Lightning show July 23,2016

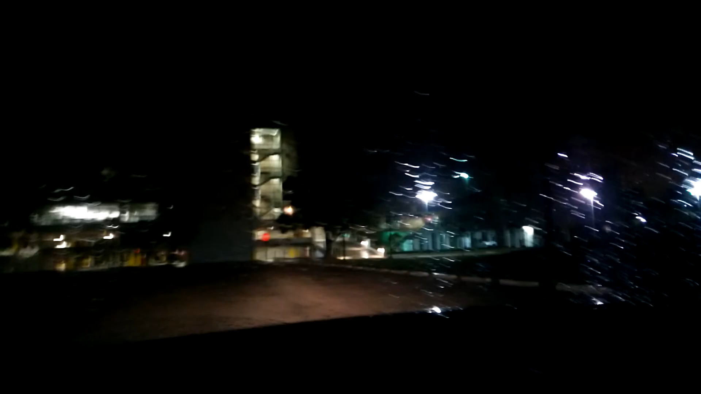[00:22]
The rain is starting to come down, as you can see.